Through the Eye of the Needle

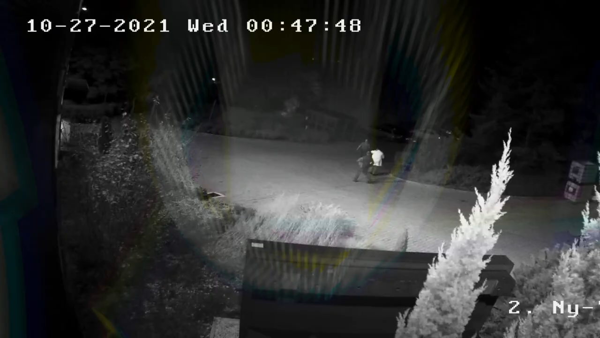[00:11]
and we experienced
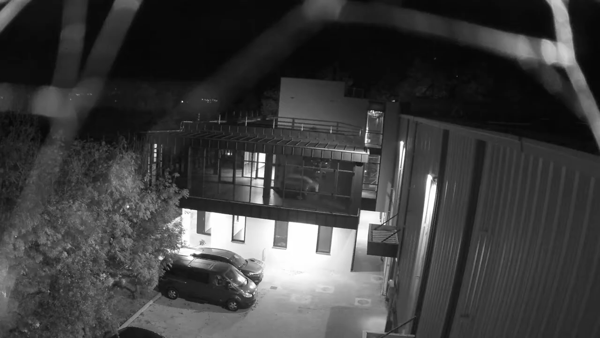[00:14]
a fire in our PCB manufacturing plant in Hungary.
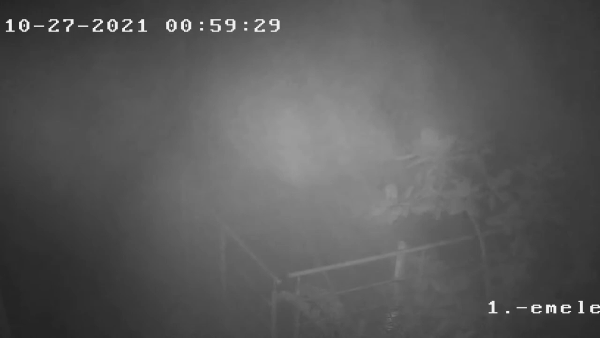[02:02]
The reason why we had such a thick smoke in the factory is because our exhaust vents in the roof, they did not open. kind of smoke escape. The system was checked two months ago.